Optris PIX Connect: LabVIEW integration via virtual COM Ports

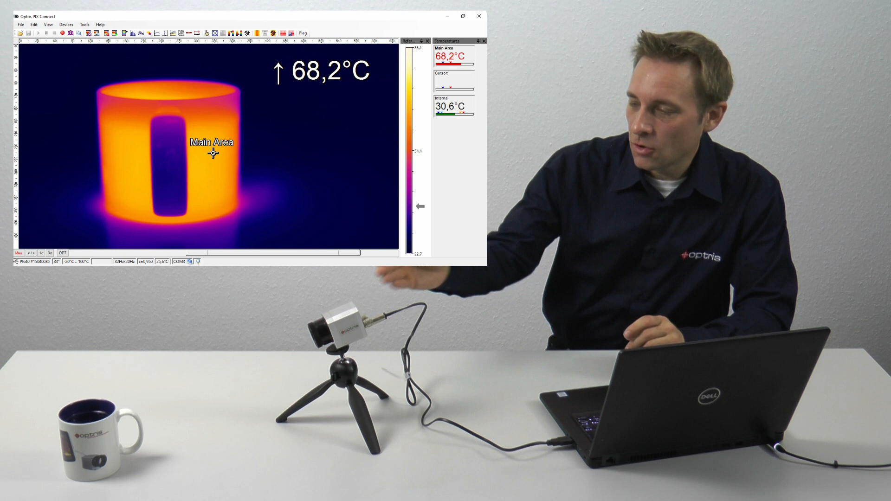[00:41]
On screen: max 68.2°C
Here on our test bench we have the Optris PI camera and a cup with liquid and the objective is to present the main measurement field which I have set to the cup in the PixConnect software in the LabVIEW environment. For this, we need two COM ports. One COM port is provided by the PixConnect software and the other COM port is required to read the data into the LabVIEW software. To create these two COM ports on your PC, you need the COMOCOM software.
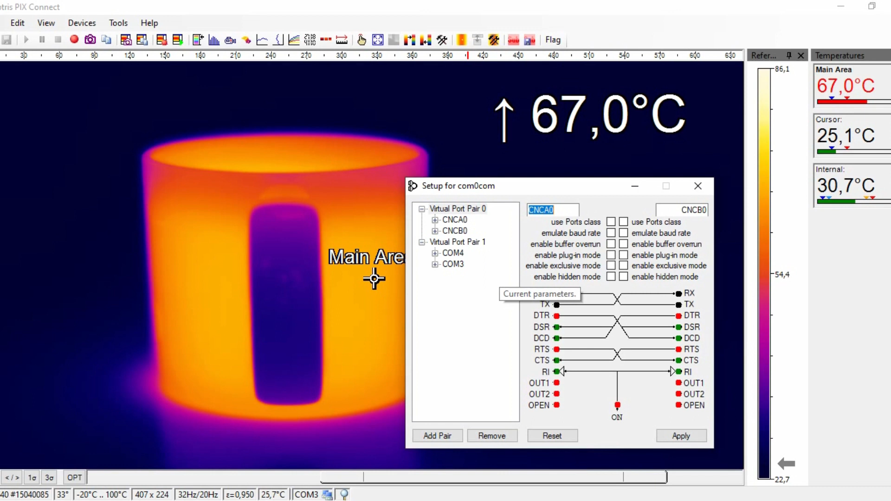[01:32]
On screen: max 67.0°C
In my example here, I have created the COM port 3 and the COM port 4. Once you have created the two COM ports, you can now start the COM interface in the PixConnect software. For this, click on Tools and Configuration. Alternatively,
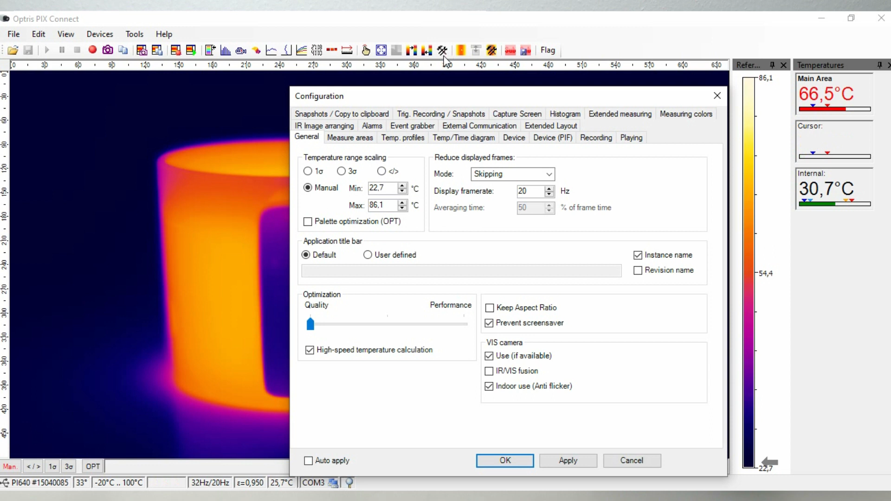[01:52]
On screen: scale top 86.1°C, scale bottom 22.7°C
you can also use the Configuration icon and go to the tab External Communication. Activate the COM port here. Now, from the list of COM ports, select the first COM port which you generated with the COMOCOM software. In my case, this is COM port number 3. Select a suitable baud rate.
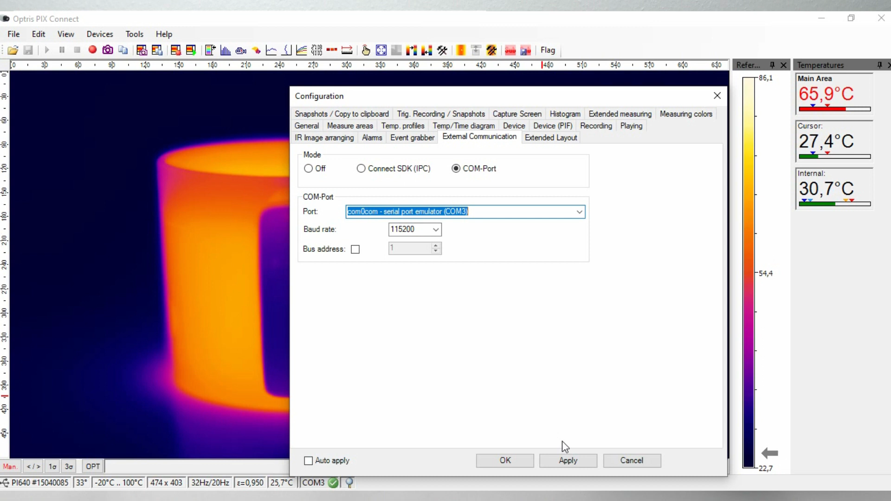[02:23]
In my example, I have baud rate 115,200. Click on Apply and OK. Now, in the status bar at the bottom, you can see that we have created a connection to the COM port 3, meaning that this is our port which communicates outwards with the PixConnect software.